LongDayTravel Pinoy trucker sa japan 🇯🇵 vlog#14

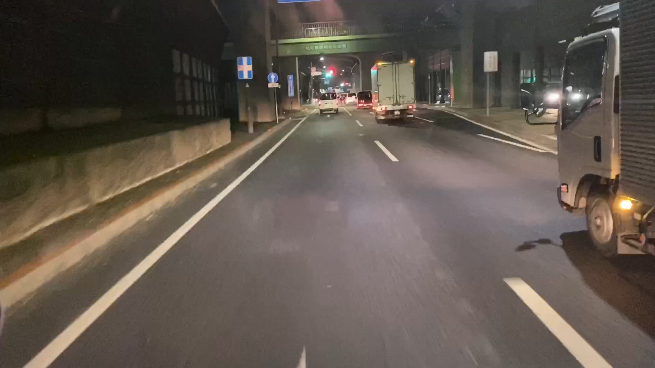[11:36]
Yes! Nakauwi rin ako sa bahay namin. Ito po, liliko na ako.
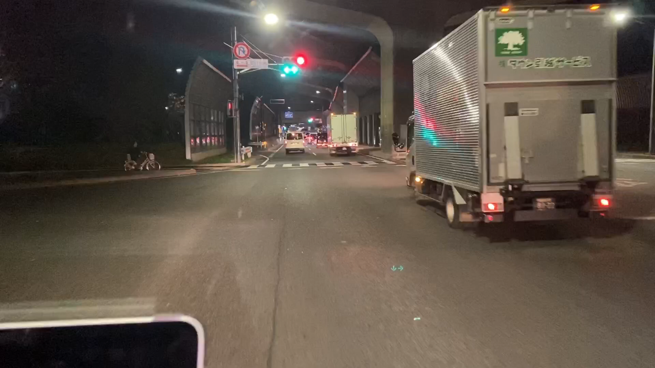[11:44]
Kakalawa.
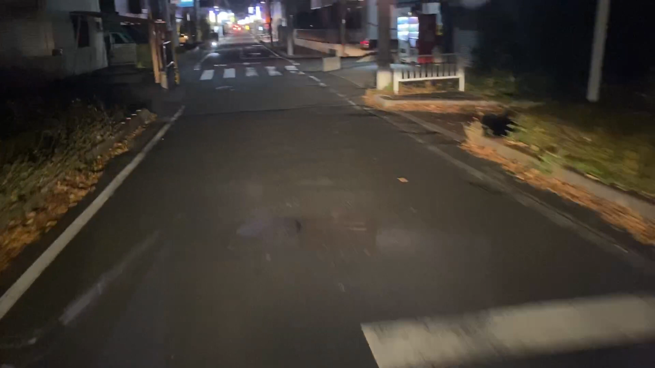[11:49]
Ito pa yung street namin. Yan po, dyan po ako naglalakad-lakad.